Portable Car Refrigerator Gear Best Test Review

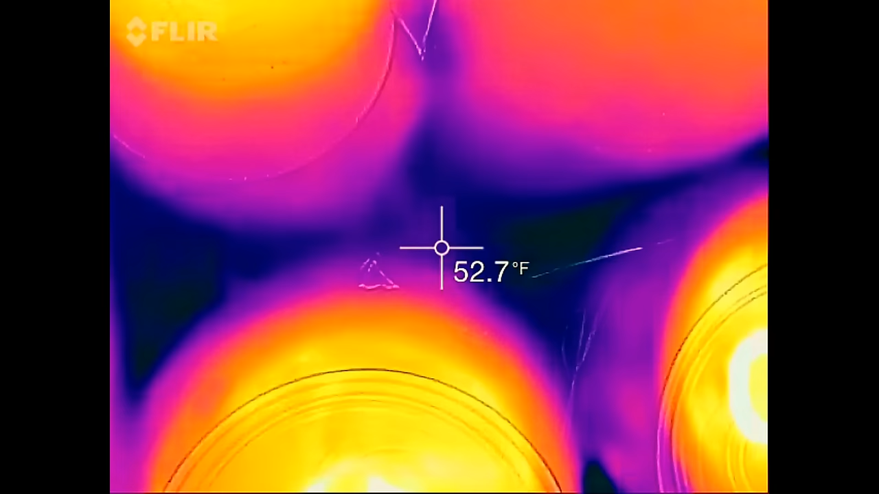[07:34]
On screen: spot 52.7°F
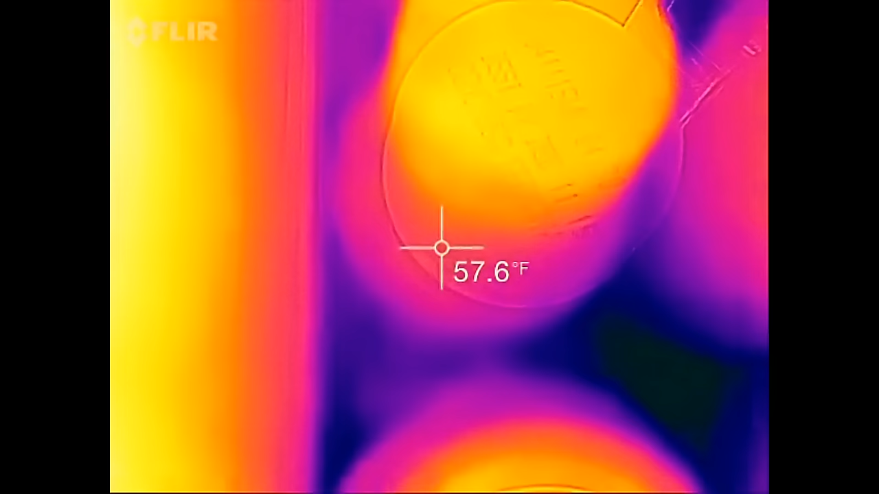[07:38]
On screen: spot 57.6°F
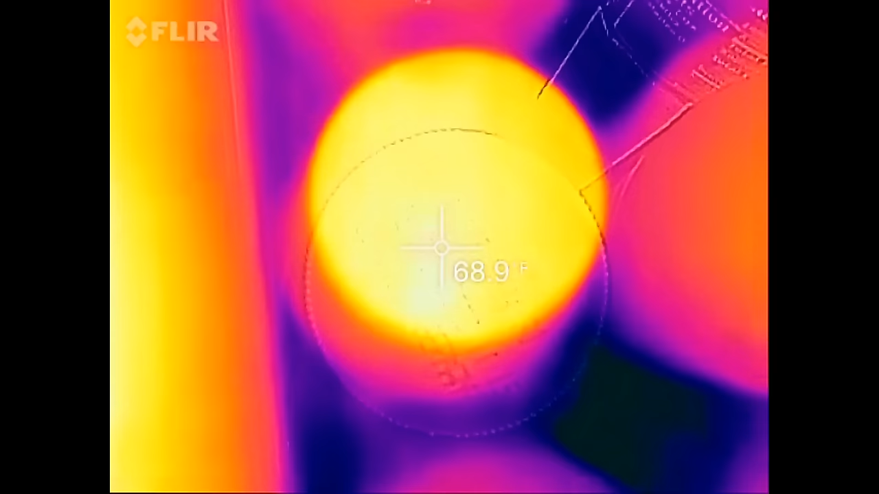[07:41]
On screen: spot 68.9°F
The yellow cap of the juice is at 68.
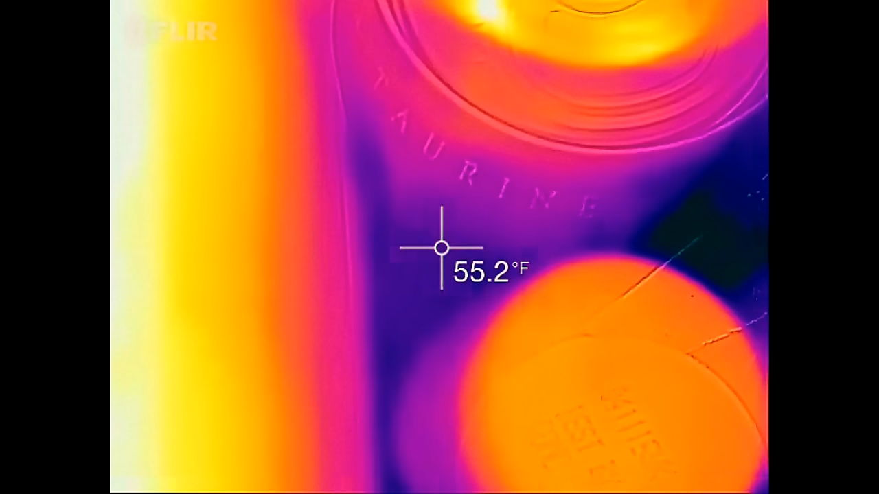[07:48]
On screen: spot 55.2°F
The black, now this is all the way towards the back.
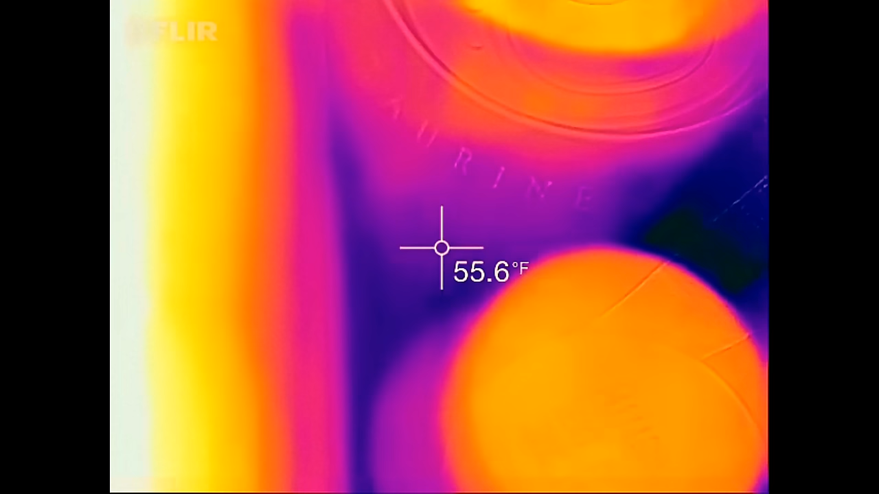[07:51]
On screen: spot 55.6°F
The black Monster Energy drink can is at 58.6.
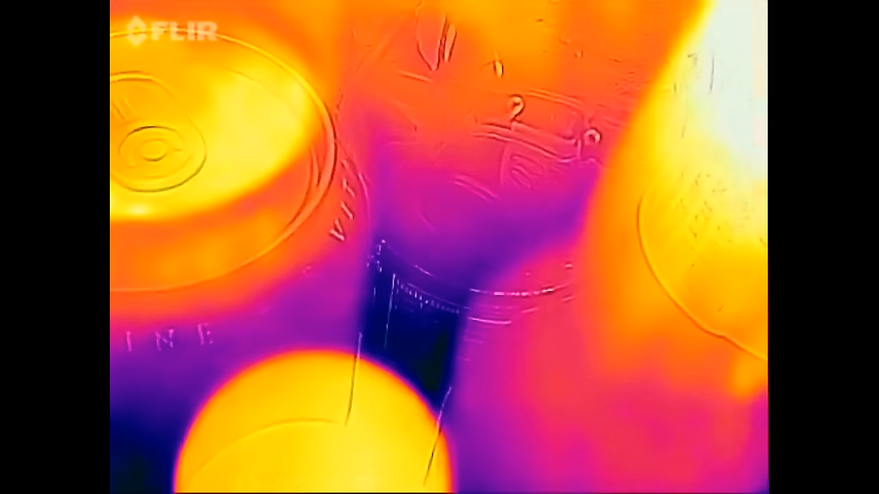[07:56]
And that's a recalibration.
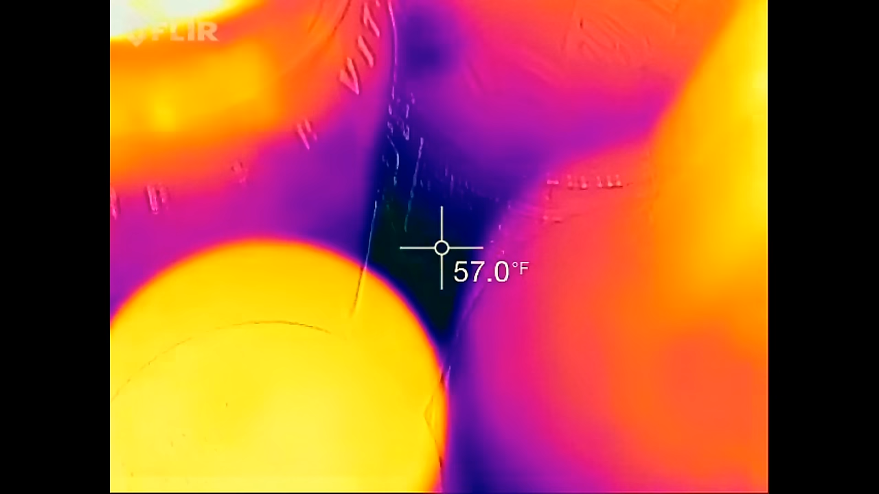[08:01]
On screen: spot 57.0°F
And the water bottle is at 56.7.
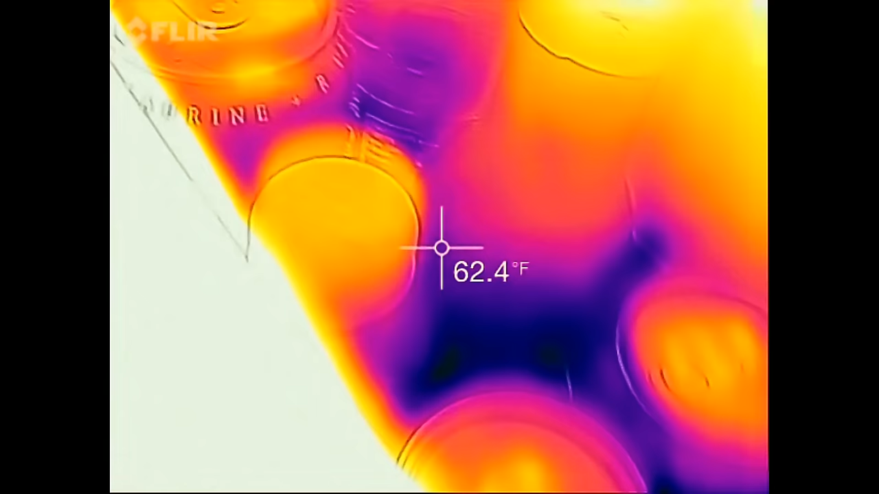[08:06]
On screen: spot 62.4°F
Now there is condensation forming on the bottles.
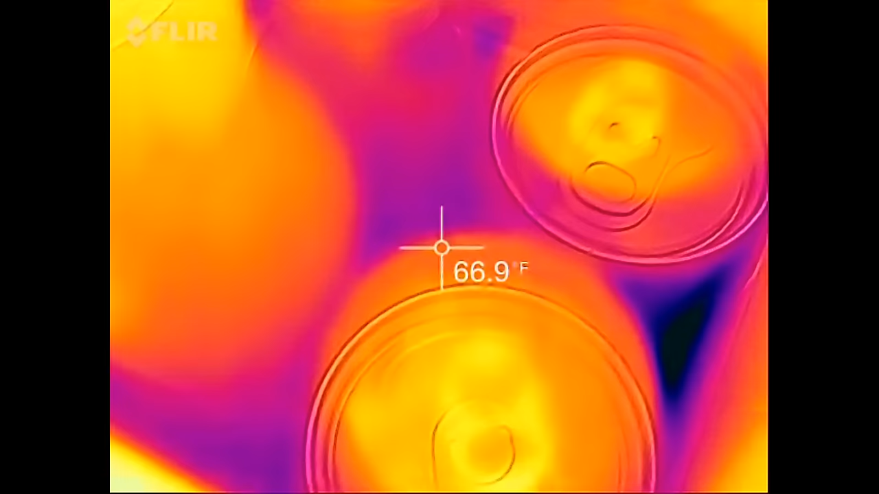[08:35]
On screen: spot 66.9°F
Let's take out a soda can. Now the soda can definitely feels cold.
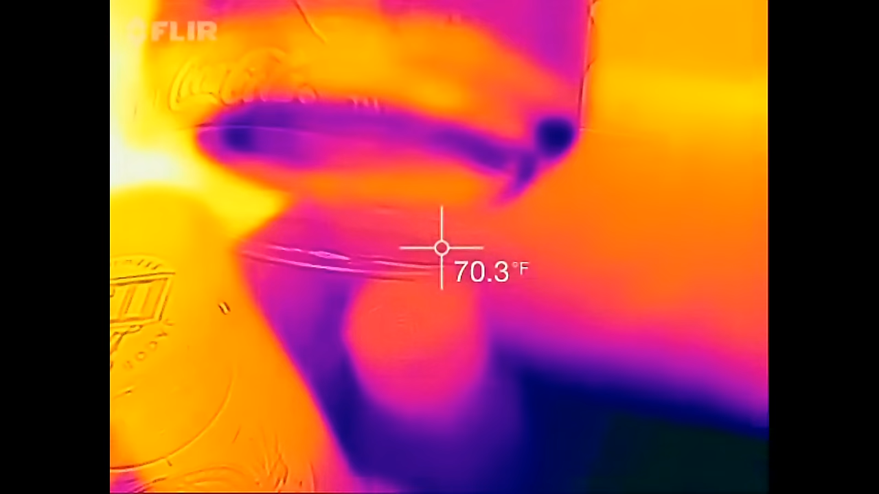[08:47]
On screen: spot 70.3°F
Got to find a good spot where it's mostly black.
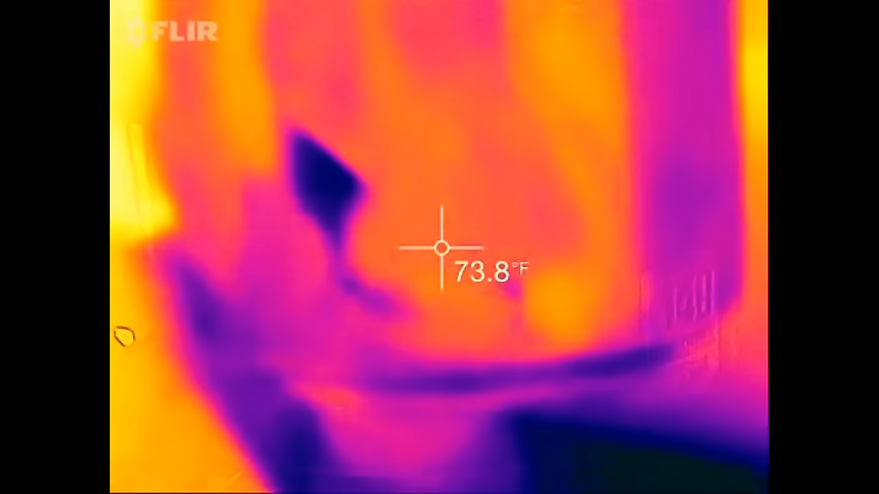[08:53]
On screen: spot 73.8°F
Here's a good, there, there's a good spot, 60.
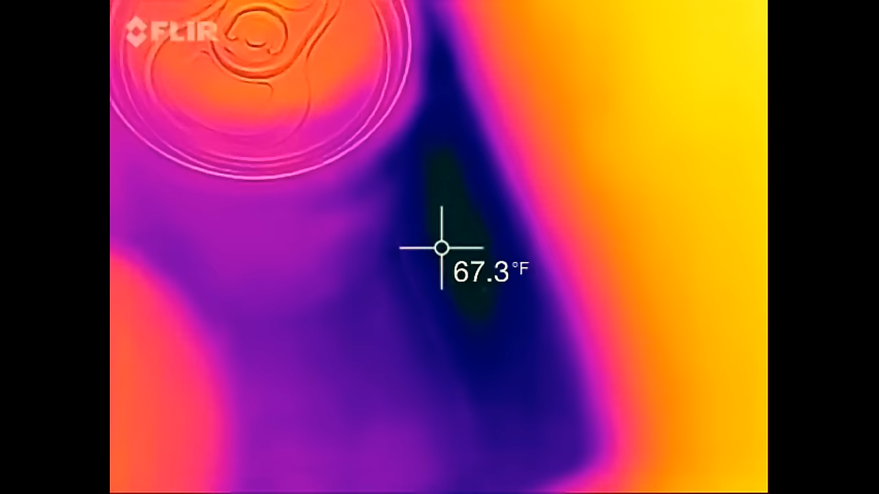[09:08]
On screen: spot 67.3°F
And the spot where the thermoelectric heat pump is contacting the casing,
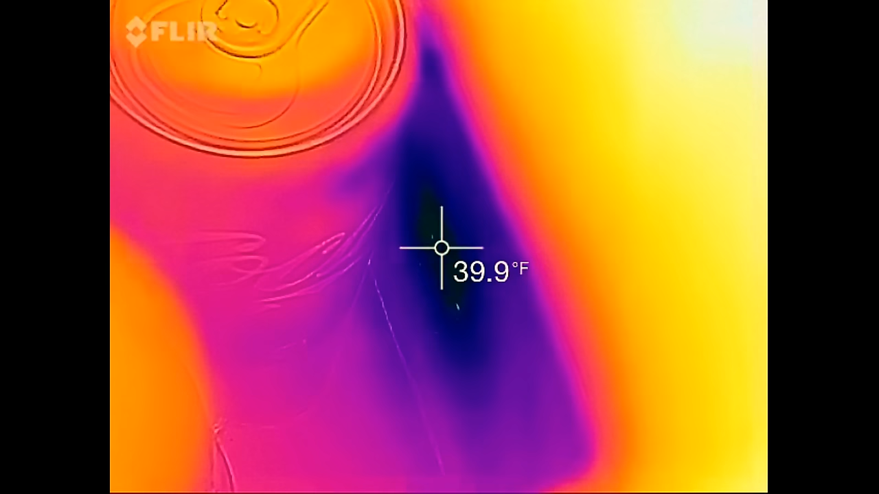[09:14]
On screen: spot 39.9°F
the inside of the box is aluminum casing, we're at below 40 degrees, wow.